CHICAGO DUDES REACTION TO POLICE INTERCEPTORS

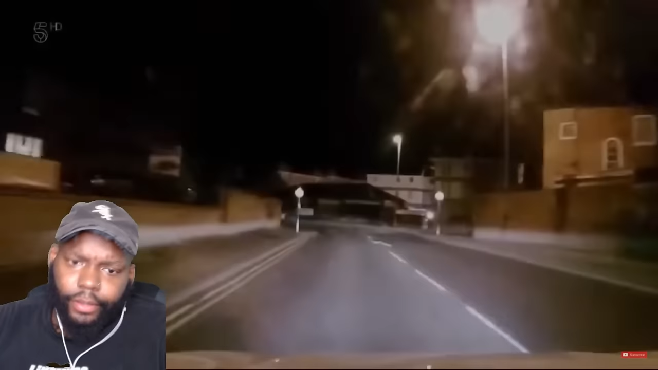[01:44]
The roads are pretty quiet, but the automatic number plate recognition cameras have picked up a suspect van a few miles away. ANPR is like that little old lady who will not mind her business.
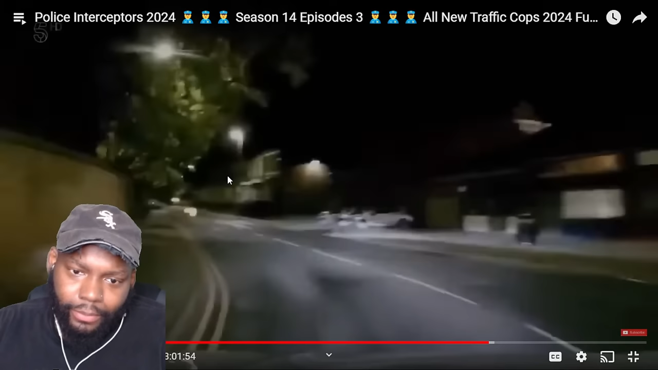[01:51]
If you're trying to be a law-abiding citizen, move into her neighborhood. She's going to protect you. But this ANPR, I don't know how anybody does any crime out there, man. We've had an activation for a no insurance, which we have an idea where it might be heading.
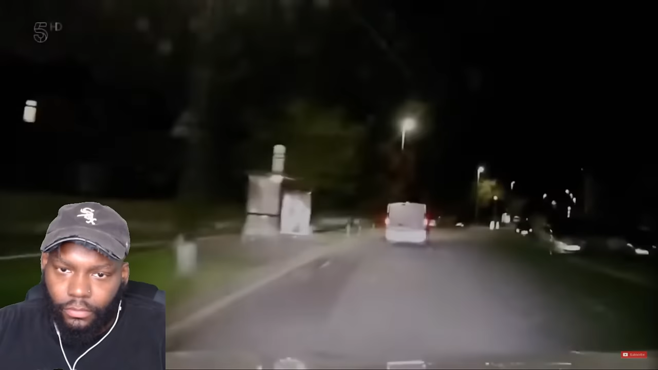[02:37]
The police database tells them the van doesn't have insurance, so Richie and AJ are going to give it a pull. Got it.
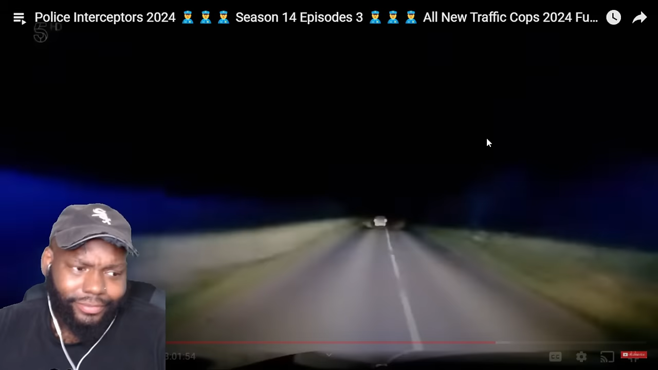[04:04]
But right now, they're in the middle of nowhere. Farmland. It's easy out here. Nothing to worry about. Now, Richie and AJ are more worried about what the driver's doing.
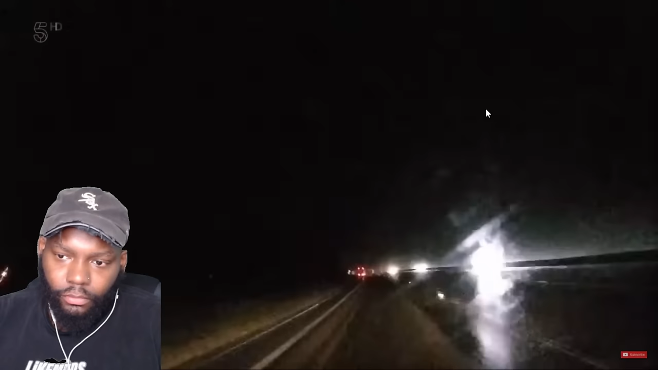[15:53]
If it's hit a motorbike, I can't believe he's ran away. People run for all sorts. Might be a disqualified driver, could be a nicked motorbike. Loads of reasons, but hopefully I'll get the opportunity to ask him when I catch him. As he gets closer to the crash site, Liam receives an update.
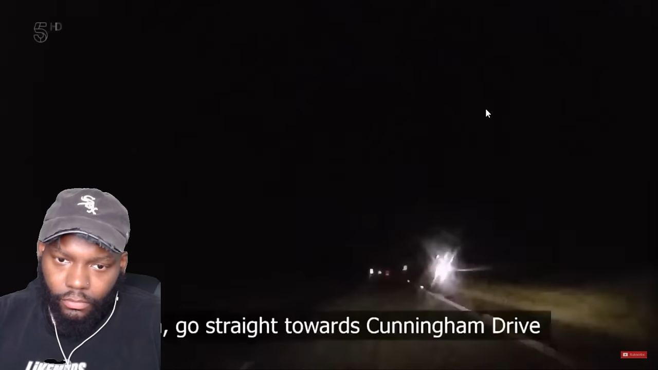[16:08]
Liam goes straight towards Cunningham Drive.
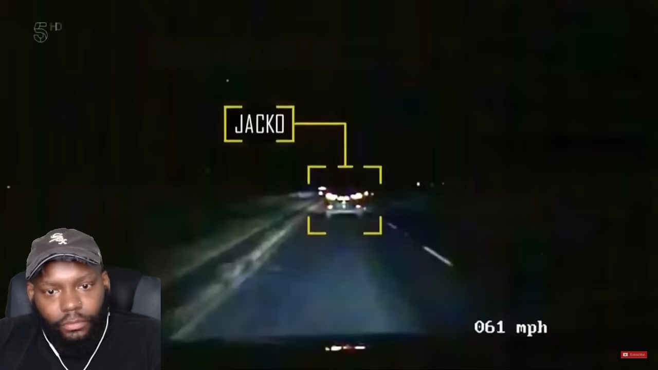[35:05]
They're now out of town and the road's clear of oncoming traffic. It's time to TPAC. Move out. Jacko speeds past the vehicle before moving in front to block its path. While his colleagues pull up behind and alongside it, it's a textbook TPAC. Okay, well, nobody say that TPAC is aggressive. Imagine being a law-abiding citizen getting TPAC. like, whoa, what?